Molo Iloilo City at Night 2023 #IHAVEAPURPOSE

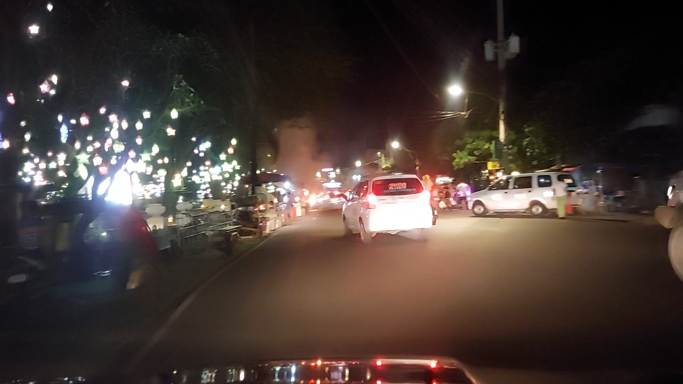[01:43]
So malibot lang kita karoon dito sa plaza Mayari man sila guys Bibingka Christmas lighting of Molo Plaza Wow Amazing
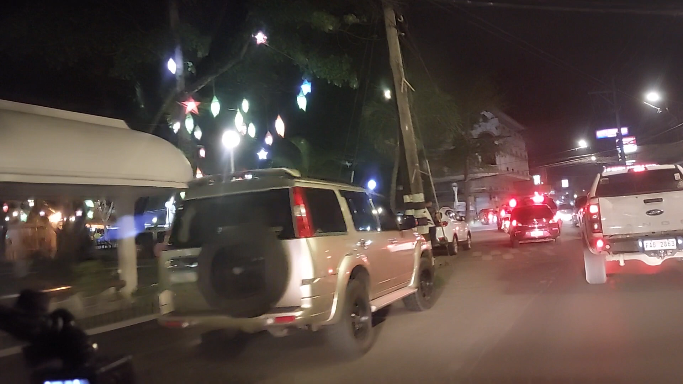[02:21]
Hindi ka na Kailang land nga Magkagto pa Kung sadiin Diri pa lang Busog na Busog ng lights
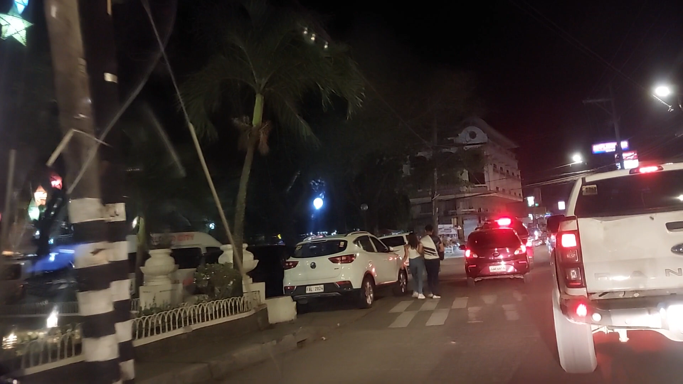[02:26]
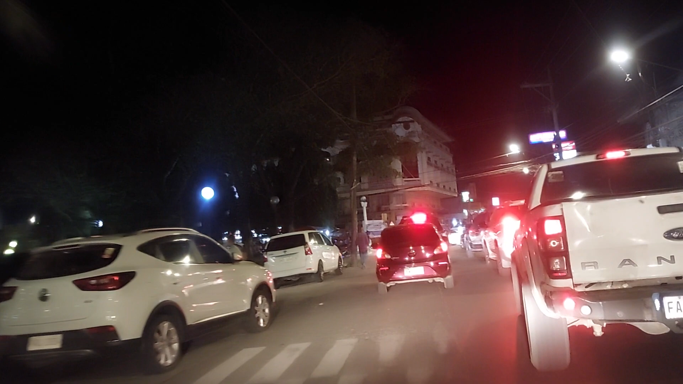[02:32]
So medyo traffic Madi kay Damo Wadis ang ano Mga Slak yan